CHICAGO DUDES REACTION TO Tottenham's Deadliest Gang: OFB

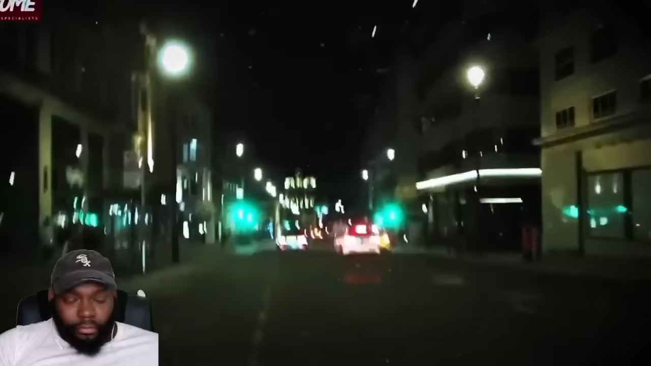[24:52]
past them clipping their vehicle before screeching to a halt gary